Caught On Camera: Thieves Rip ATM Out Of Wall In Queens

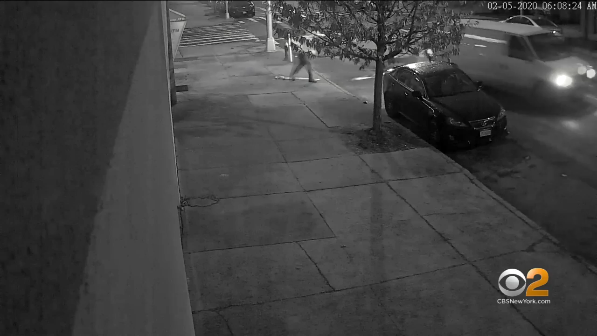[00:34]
Gone in 60 seconds, ATM thieves used a chain and a van to yank it out of concrete and metal reinforcements around 630 Wednesday morning. The not subtle suspects are a driver you don't see on the video and